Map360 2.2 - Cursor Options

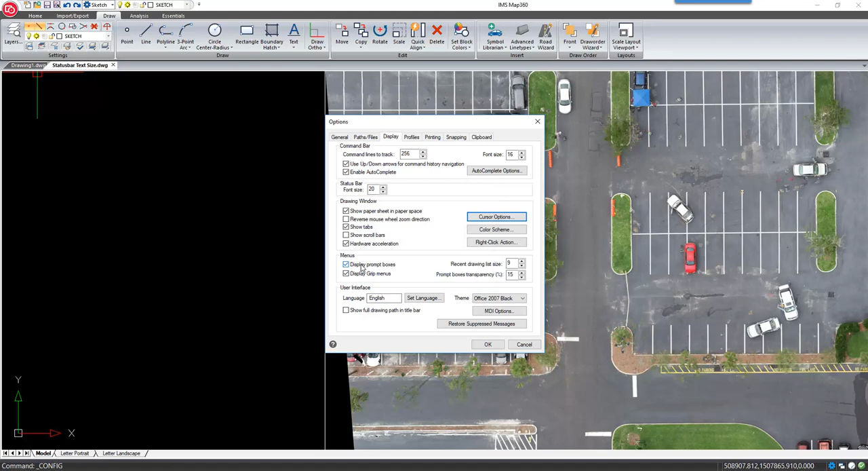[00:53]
In this dialog, we can turn off the option to invert the crosshair colors. Now you can see the cursor over the image. If we go back to the dialog, we are also able to turn on the new Gunsight crosshairs.
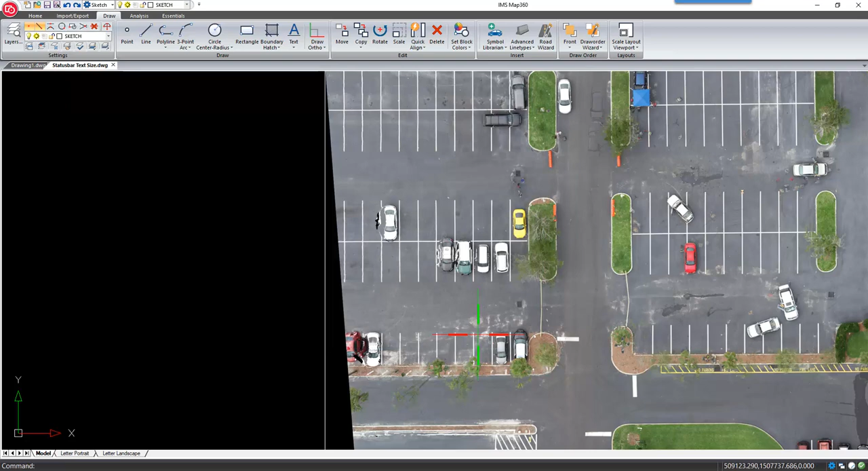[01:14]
This cursor is much easier to see in your scene. . . . . . . . . . . . . . . .